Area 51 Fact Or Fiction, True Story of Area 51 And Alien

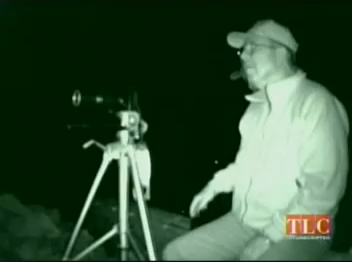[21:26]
At the top of Teekaboo Peak, team leader Chuck Clark and aviation reporter Guy Norris move the telescope into final position.
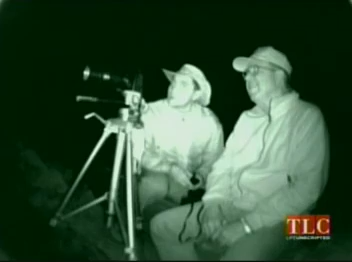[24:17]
It was so bright, wasn't it? It was directly over the site. Well, it makes me think it might have been an aircraft with a very directional light on it.
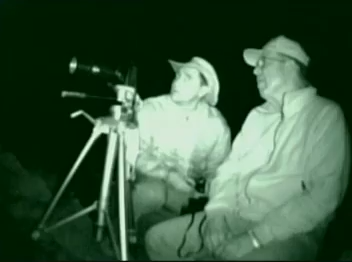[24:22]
Guy hopes for a second sighting, so that Chuck's camera has a chance to catch it.
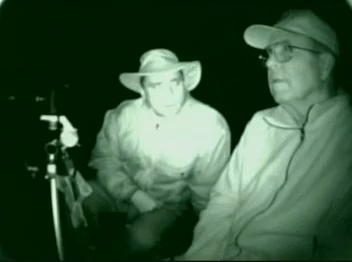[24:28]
But the sky suddenly goes quiet over Area 51. The runway goes dark.